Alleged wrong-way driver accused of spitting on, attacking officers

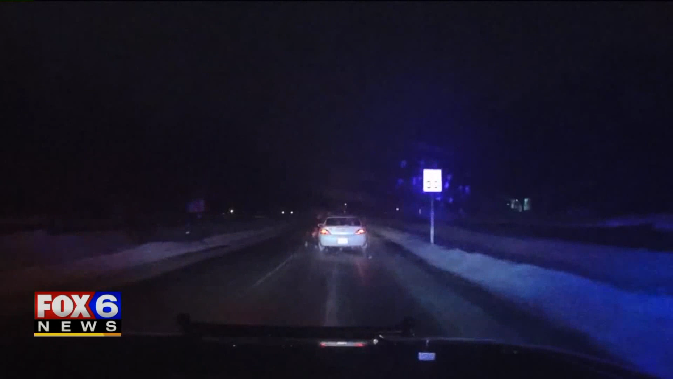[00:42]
Sirens activated, but the driver later identified as Denisha Davis doesn't pull over for several more blocks.